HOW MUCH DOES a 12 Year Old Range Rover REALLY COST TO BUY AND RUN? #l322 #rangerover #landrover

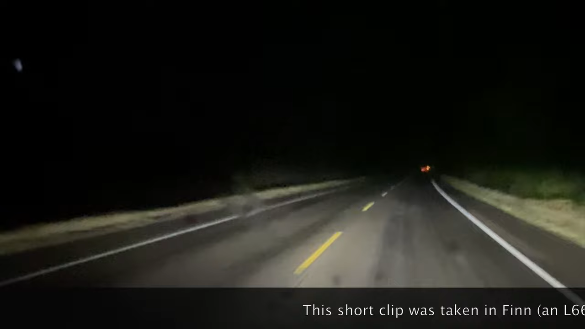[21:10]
this is the BC this you can tell that because it's raining
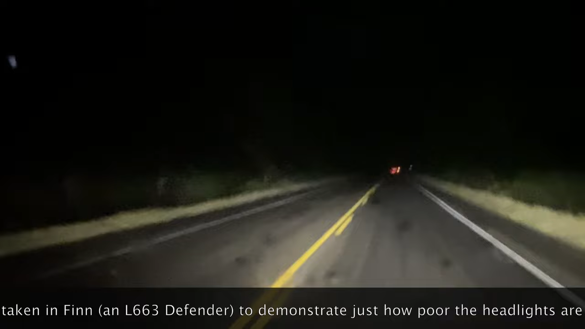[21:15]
and we're not absolutely super late at night it's only about half past eight really but
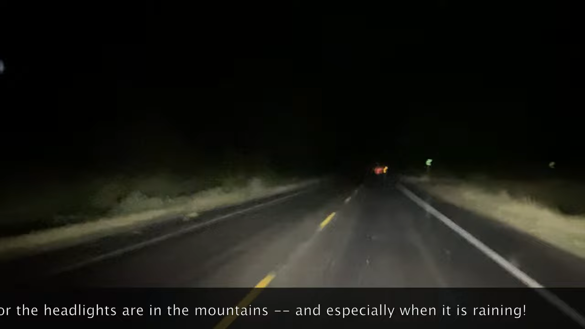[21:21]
actually half past seven in their time but very dark because it's cloudy it's raining and there's a bit of a storm here
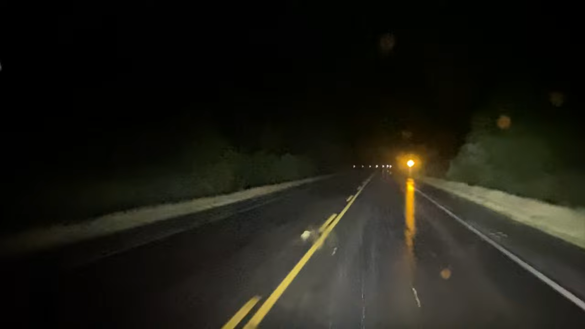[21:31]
and one of the things I wanted mentioned to you and I've sort of received a bit of a bit of criticism I guess because I have been complaining about the porosity of the headlights which are quite in my book quite poor so what we've got here is I've got my main beam on and you can sort of see where the road goes can't you a bit I guess and then the road disappears in front of you